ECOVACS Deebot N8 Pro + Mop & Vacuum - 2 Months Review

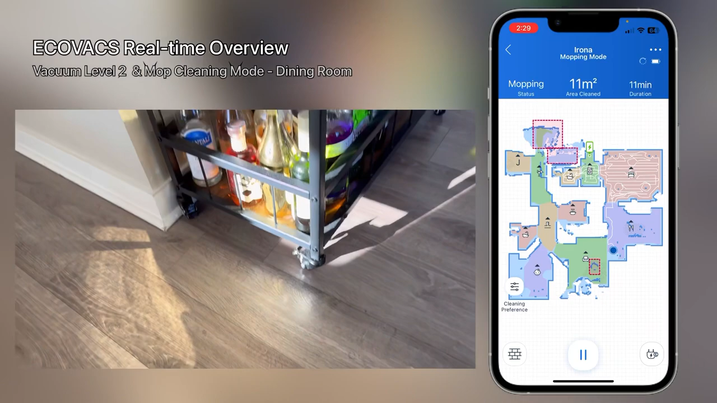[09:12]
areas like it just has extra false positives like ghost zones we can call it.
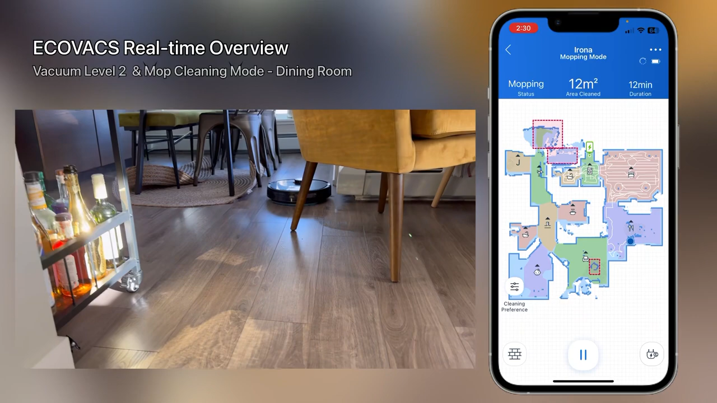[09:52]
blackish like strikethroughs those are like the carpet areas that it knows as carpet so it won't go over those areas with mopping version. You can always click this pause button to pause the device as you see. If you need to do something important you can do that piece
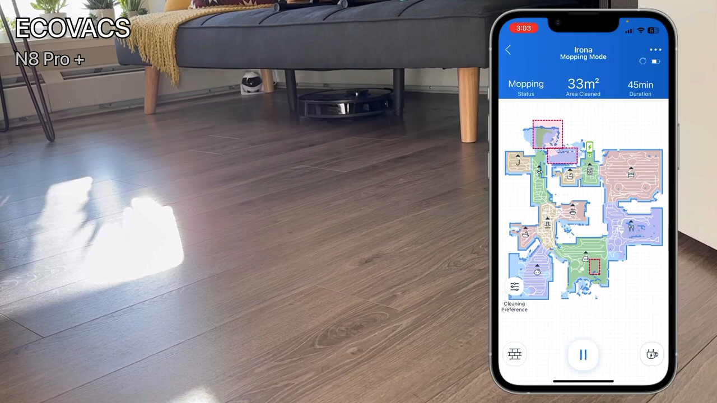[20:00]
And now it's just doing that remaining part of the, which is the couch area, like the edge of the couch. It just do that cleaning at the end because I put the seconds of this room at the end. So thanks to that, it doesn't go to other room to finish it and then come back here. So I make sure robot is here and it finished the actual room that it identified and then clean that remaining unidentified portion without leaving here. So that way it's just a workaround I just find out, which is helpful.
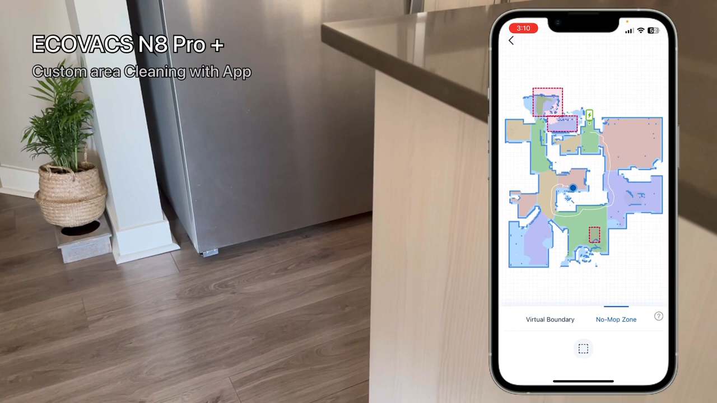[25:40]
So you can do the no mop zone by just choosing this. And then save it so it won't mop that area. And so on. Or you can just do virtual boundary